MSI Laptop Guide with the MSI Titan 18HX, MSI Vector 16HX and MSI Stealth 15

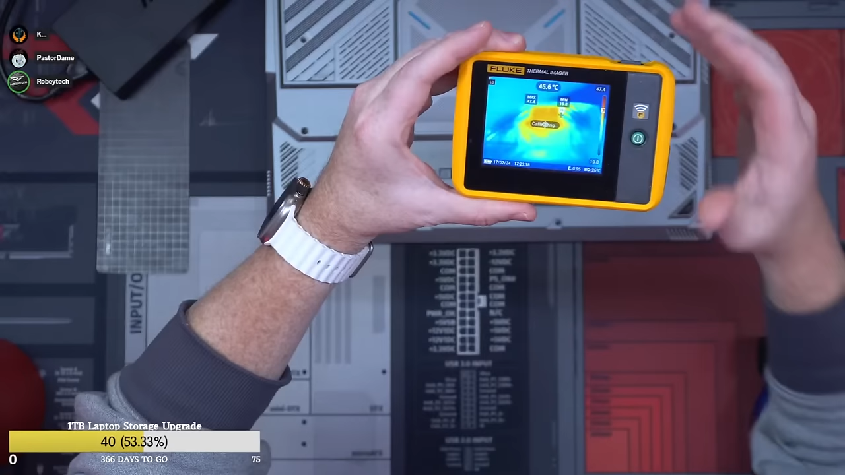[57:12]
So where you would touch your knees right here, on the side, we're looking at 28 degrees Celsius at the hottest point right there. This right here is 44. That's actually pretty warm. But if you like, if you have a big package, you might get burned. And then over here, 20. So again, these are 20 right here. This is warm. I can keep my hand there. It's not getting too hot. Now it's running a game right now. So it's 32 degrees, 43 degrees Celsius right there when you're looking at it.
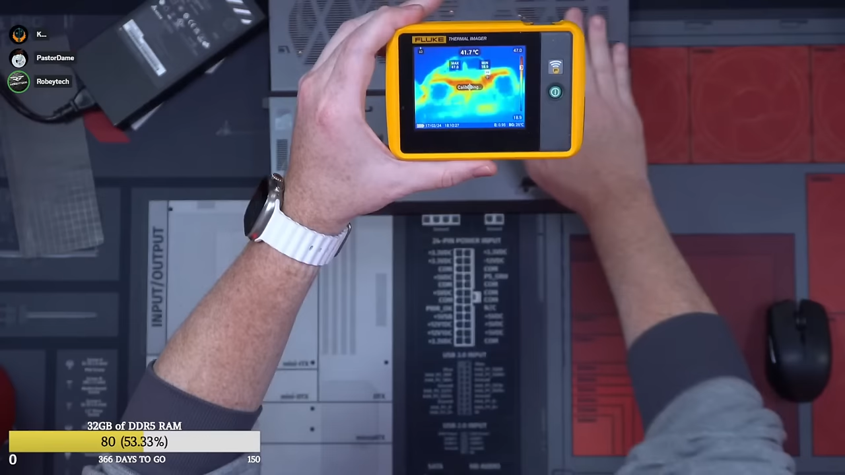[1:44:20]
On screen: spot 41.7°C
and here. This doesn't seem so bad. 42 here. Guys, I will tell you, putting my hand there, though, you cannot feel it. Like, if this was on your lap, you would not feel it running. Where you see heat pipes there, but that's the actual surface temperature, if I can get it, is actually nowhere near that warm.
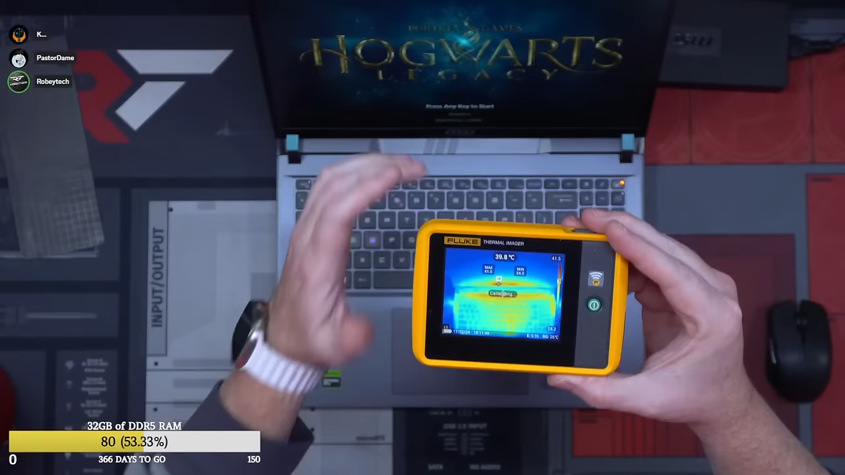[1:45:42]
On screen: spot 39.8°C
So the warmest part is up here. Doesn't feel too bad. I will tell you, keyboard, you can definitely feel heat, but it's nothing that's going to like bother you in terms of your touching and stuff like that. Does a pretty good job of distributing heat.
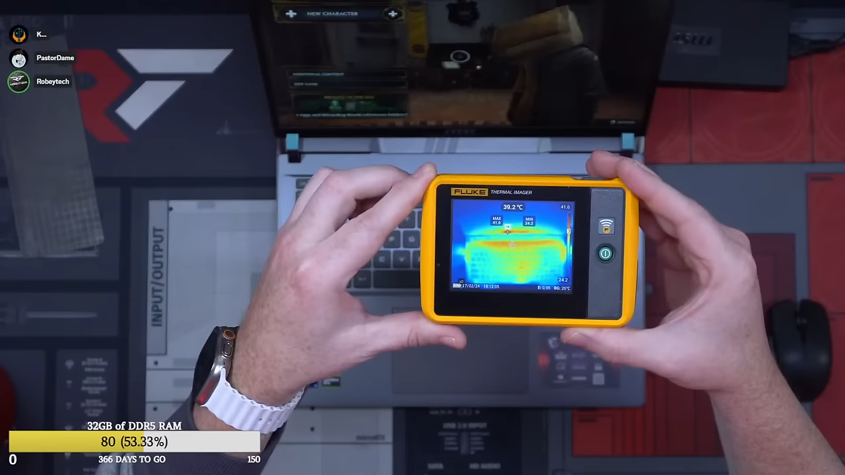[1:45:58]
On screen: spot 39.2°C
But yeah, you're not really gonna see any issue there. And then, yeah, so again, there you go. That's basically where we are from a heat standpoint.
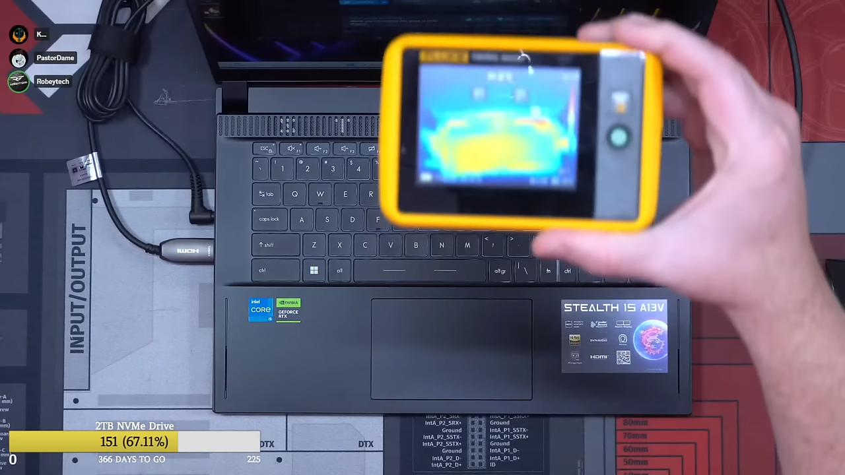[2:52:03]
you're looking at, I mean, temp-wise, I mean, you can touch this entire thing, even up at the hottest parts. I'm touching this without any, like, no heat issues whatsoever. At the worst, we're looking at 37. Yeah, 37 degrees Celsius, but that's, I mean, you're getting some of that like from inside of the laptop, but yeah, this is having like no problem whatsoever in terms of being able to
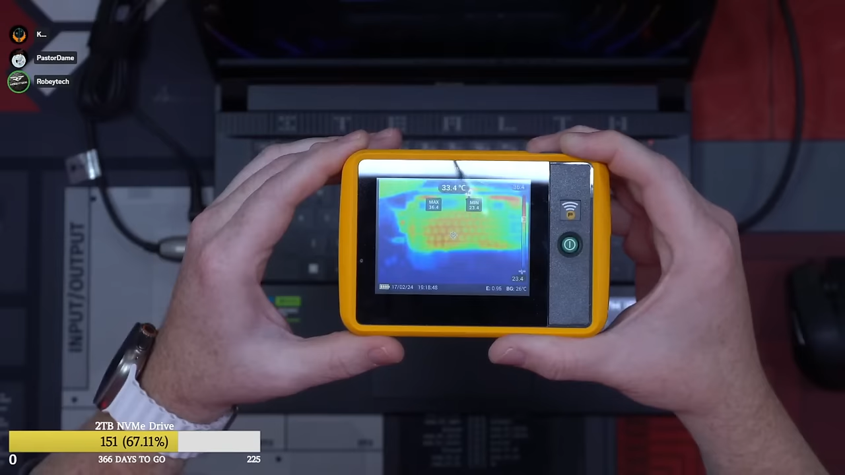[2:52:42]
On screen: spot 33.4°C
heat-wise and stuff like that. I guess it's not focusing all that well. Looks like it's focused a little bit better. I'm trying to see if I can get to focus a little bit better. There you go. All right, so let's flip it over real quick.
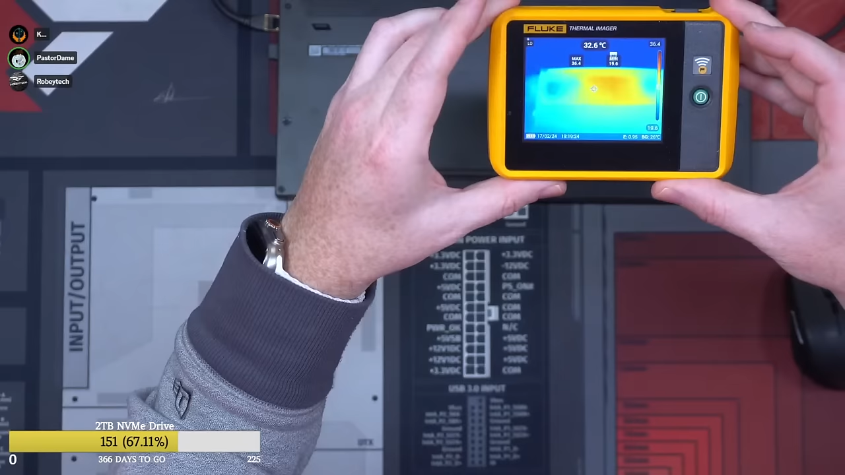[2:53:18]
On screen: spot 32.6°C
No, we're looking at 35 degrees. At like kind of the warmest part.
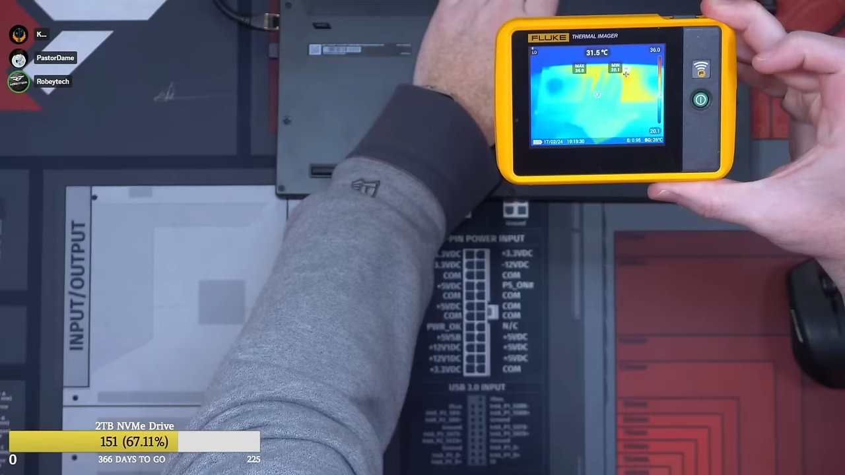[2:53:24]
On screen: spot 31.5°C
And again, my hand is on that, no problem. I don't even know if you'd get any weird sweat issues with that one.
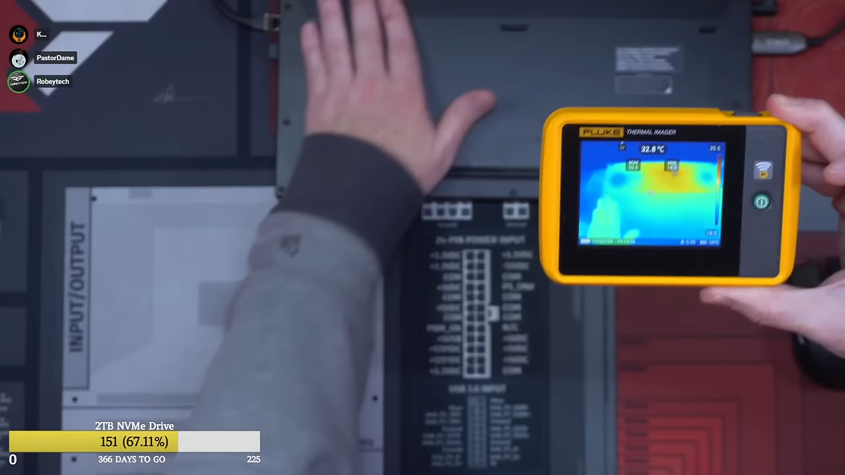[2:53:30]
And again, good dissipation between the entire thing.